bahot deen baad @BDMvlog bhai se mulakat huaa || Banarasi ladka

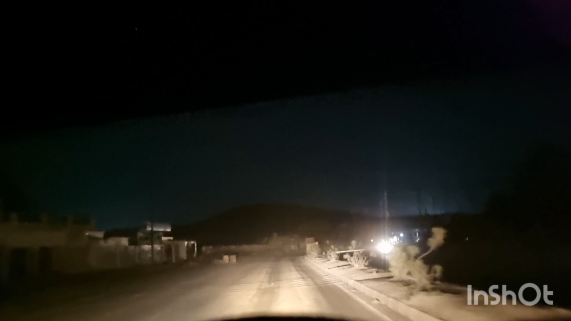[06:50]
नहीं ले पाता हूँ रात में भाई तो
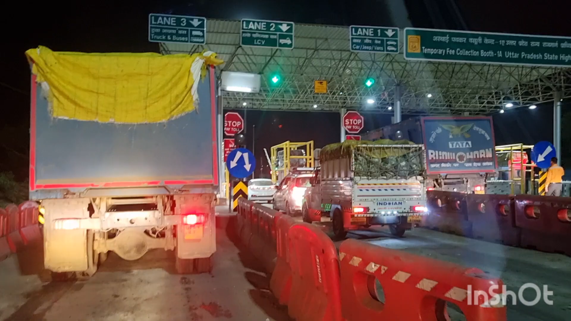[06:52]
गुरू फाइनली जो है मैं पहुत चुका हूँ अरोरा टोल पे और यह है अरोरा टोल